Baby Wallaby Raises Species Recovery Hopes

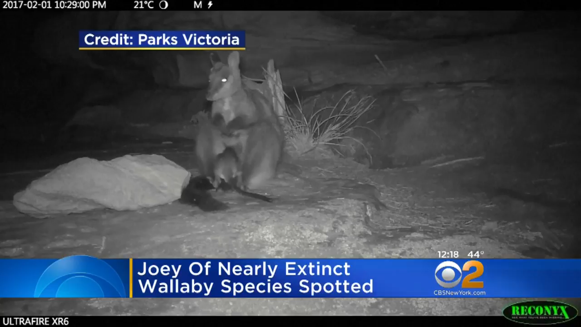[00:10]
THE JOEY HAS SPARKED HOPE FOR THE SPECIES IN GRAMPION'S NATIONAL PARK IN WESTERN VICTORIA. THE SPOKESPERSON FOR THE PARK SAYS THE SPECIES HAS BEEN CONSIDERED LOCALLY EXTINCT SINCE 1999. THE PARK IS HOME TO EIGHT BRUSH-TAILED ROCK WALLABYS.